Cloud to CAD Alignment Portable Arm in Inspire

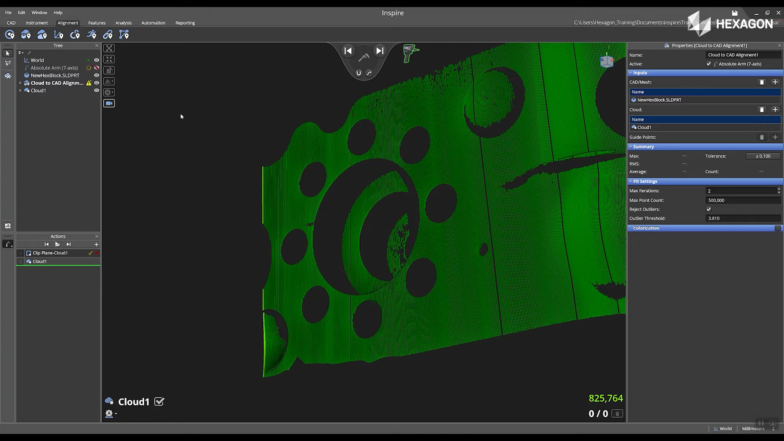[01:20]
The green line represents your current location of the scanner which is the raw data from the instrument and we will display the voxelization cloud in the main graphical view.
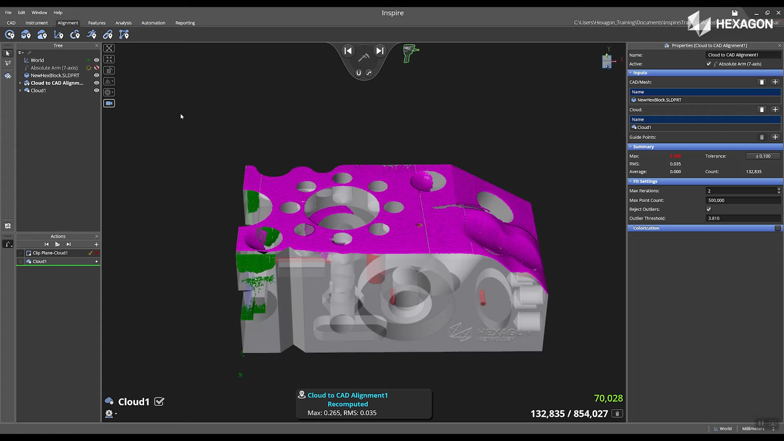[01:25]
We can now see that we are aligned to
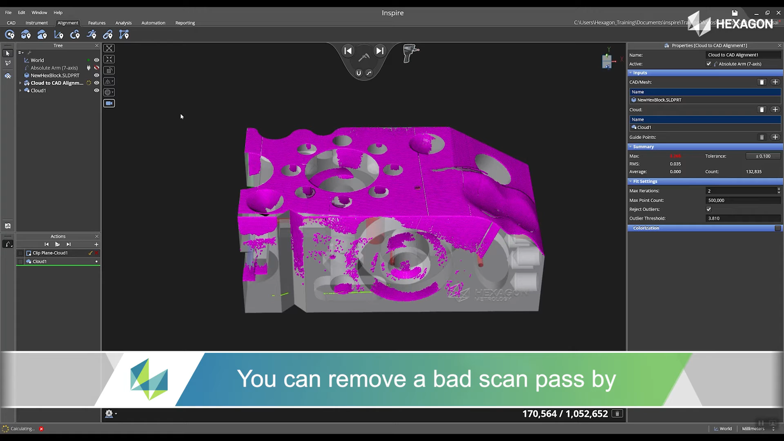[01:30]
the actual part and then now I'm just going to scan and rotate the seven axis
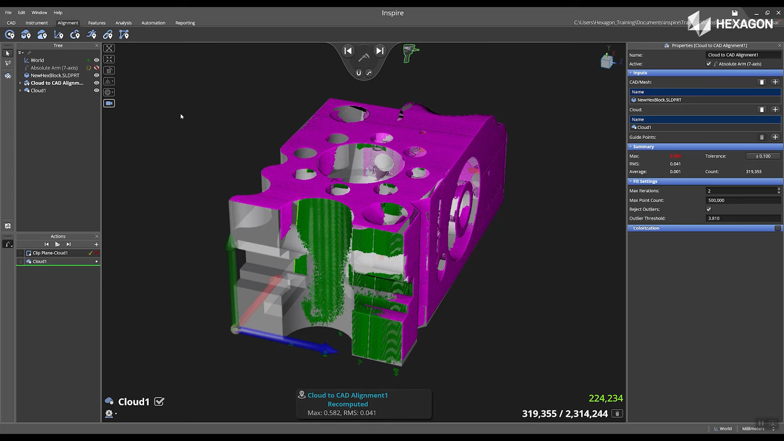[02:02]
Inside of the properties on the right hand side, you have the ability to change the maximum point count, reject outliers or set
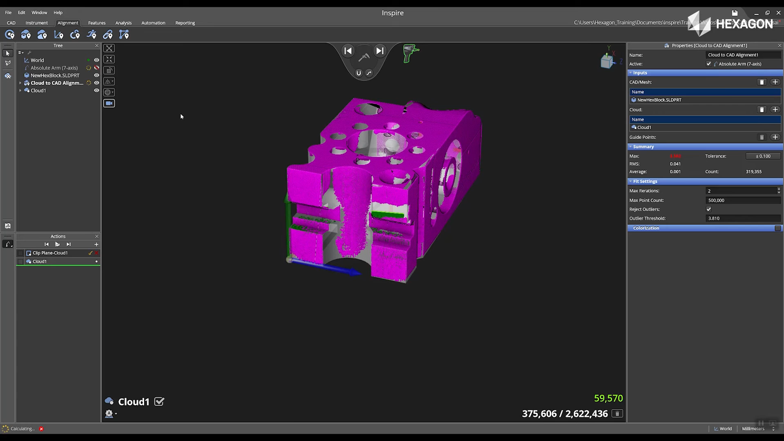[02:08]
an outlier threshold to be applied to the data.
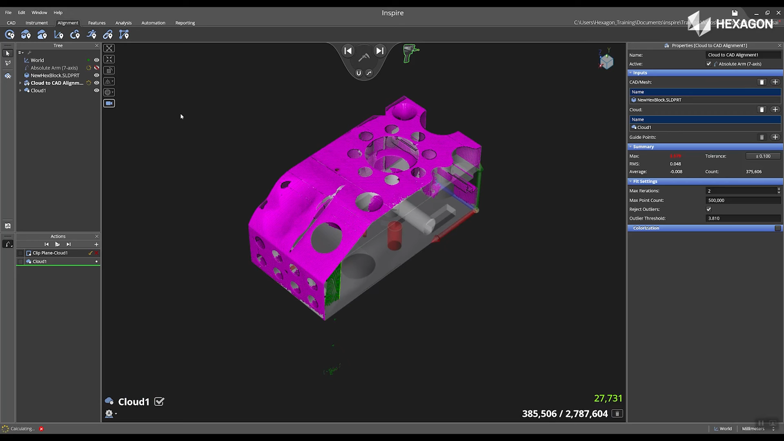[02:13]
Once you are complete scanning in your entire part,
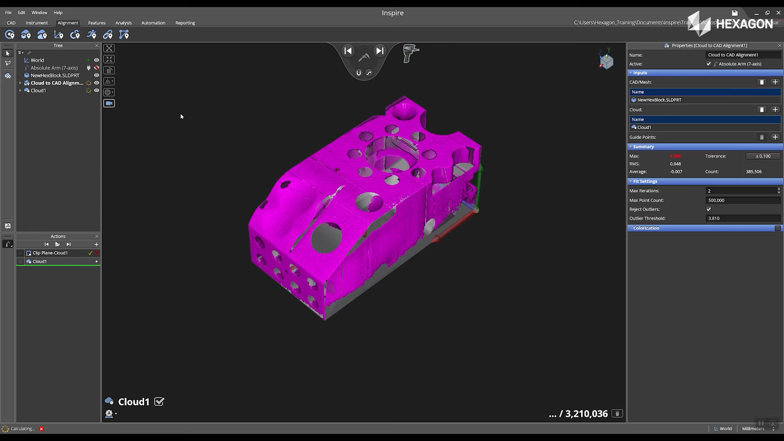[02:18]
you can now move on to extract features or you can do a quick colorization cloud to
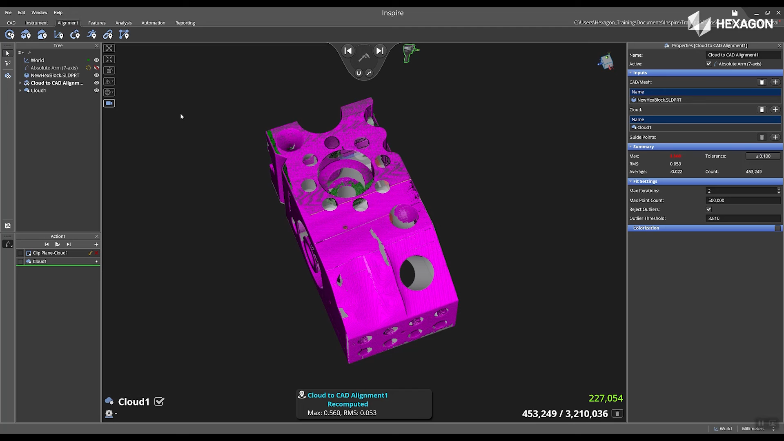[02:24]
see the deviation from the CAD model to the cloud data.